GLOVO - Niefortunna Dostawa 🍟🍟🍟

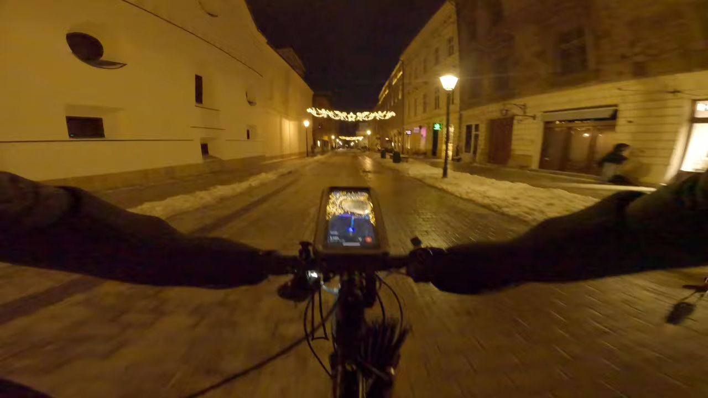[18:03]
3 godziny do końca wyzwania. Teraz to podwójne dowiozę. Nie wiem, czy będę miał 8. Będę miał 8 chyba. Albo 9.
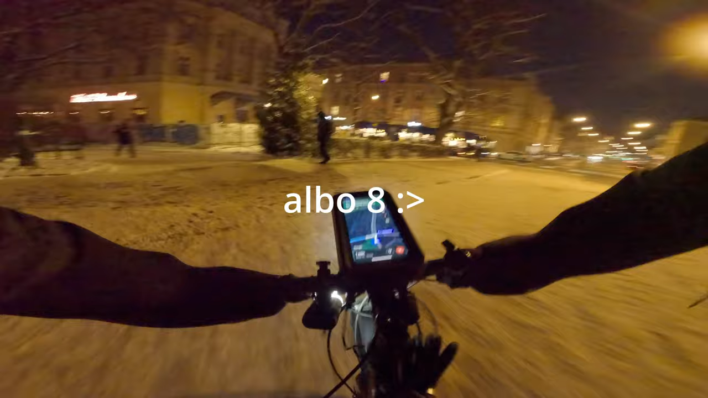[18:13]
Ostrożnie w zakrętach, żebyś tej kurwa koli nie wydupcył. Na szczęście to jest do wydania tu w pierwszej dostawie. Jest to kurwa przejście, jest. Zimno!
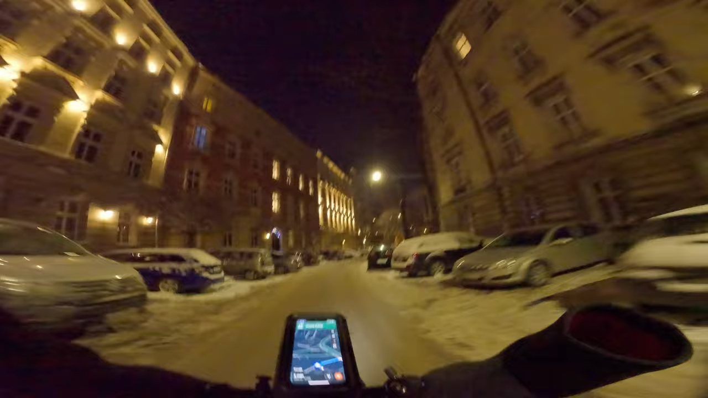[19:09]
Nie wiem, czy już mówiłem, ale zimno dzisiaj. Kurwa, przejebane. Oj, wiaterek. Po grzywce. Przywiewa. Coś pięknego. Ej, dobra, dostawa jest gdzieś tu po lewej stronie. 73,